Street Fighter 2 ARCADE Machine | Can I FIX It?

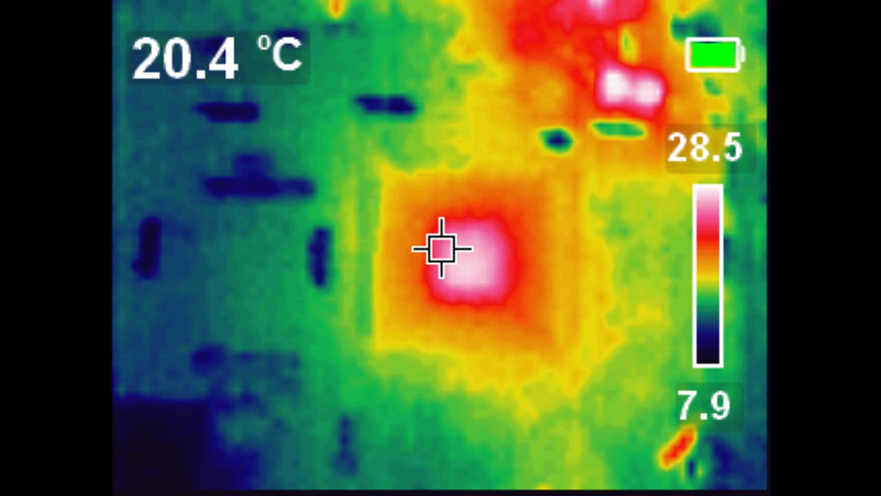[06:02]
On screen: spot 20.4°C
Got some heat coming from the main CPU
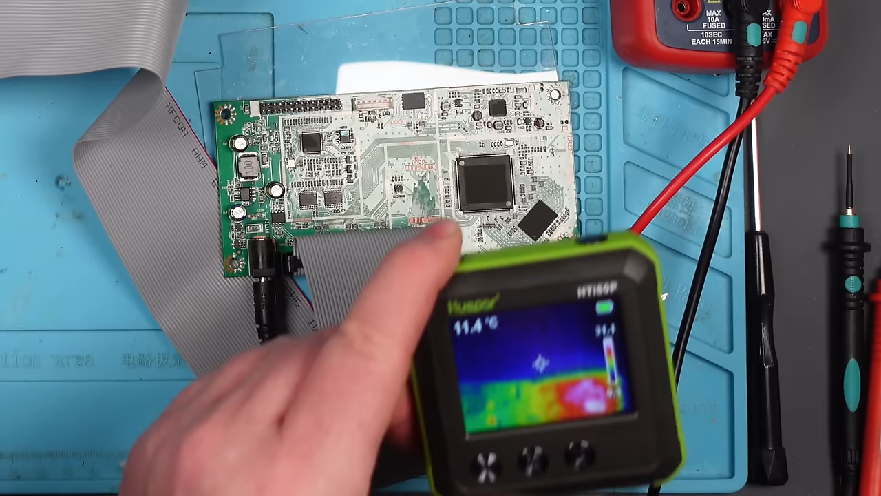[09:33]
On screen: spot 11.4°C
So it's actually in two places. It's there, which is the coil.
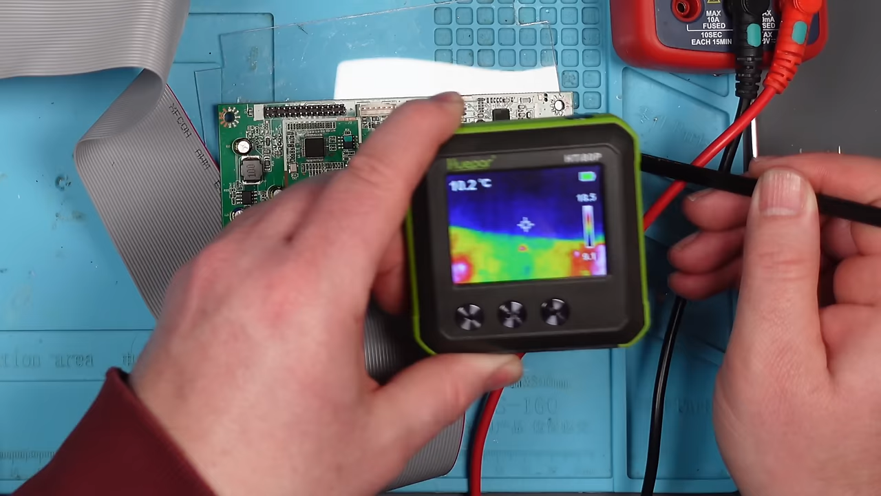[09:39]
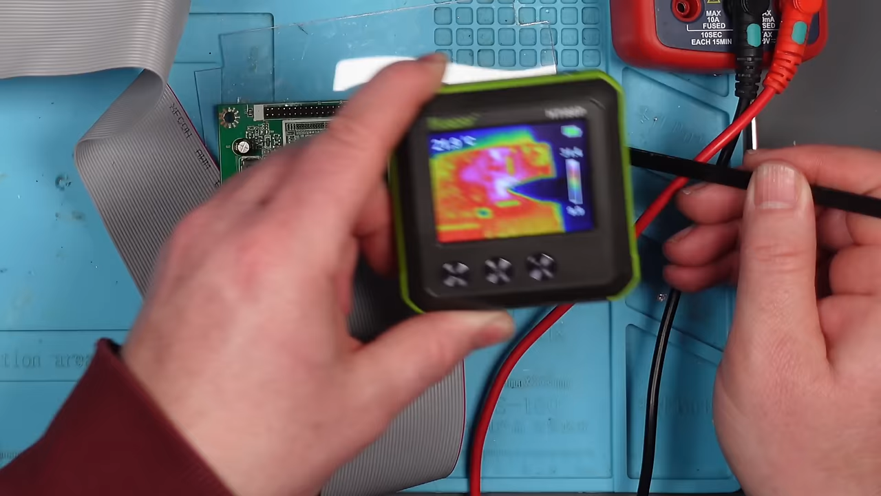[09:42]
But it's also there, which is that little voltage regulator. Let's have a look at it down here. All right, I wonder if we've now got voltage coming out of that little voltage regulator that we didn't have before.
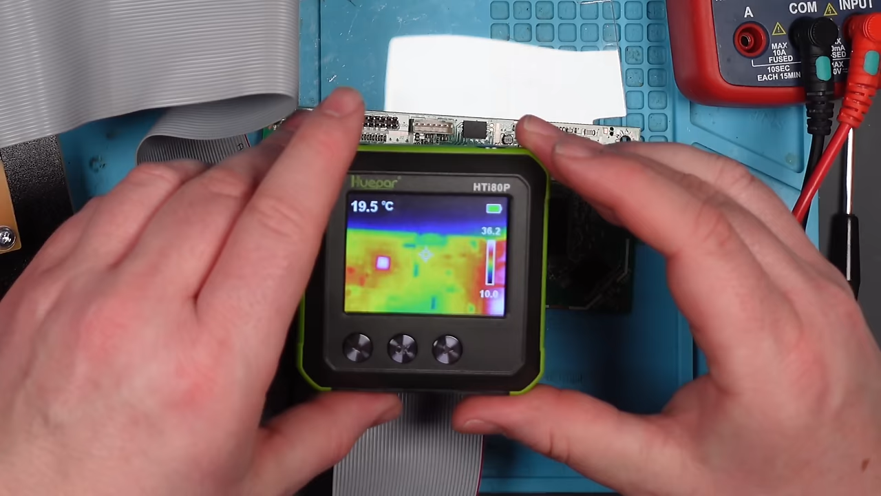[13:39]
On screen: spot 19.5°C
Right, we've got a chip up here getting hot that wasn't before. Am I going to get copyrighted for this?
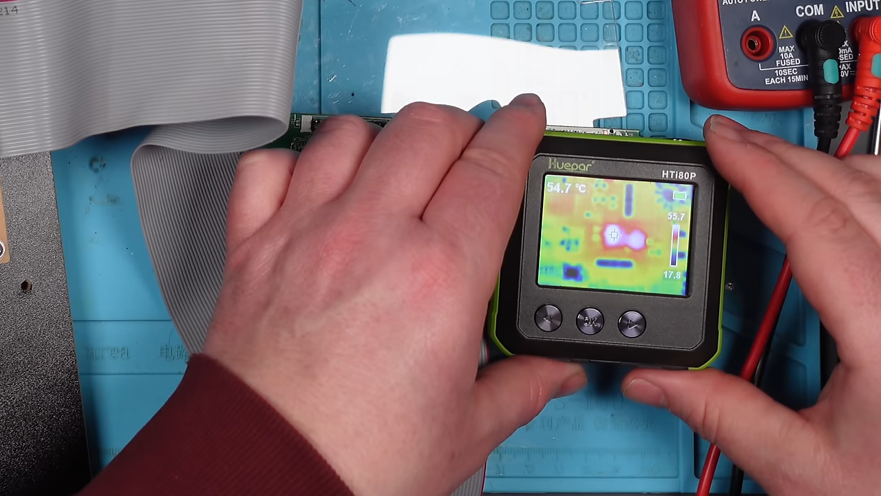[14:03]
On screen: spot 54.7°C
They're as hot as they were before. 56? I mean, that seems very hot, doesn't it?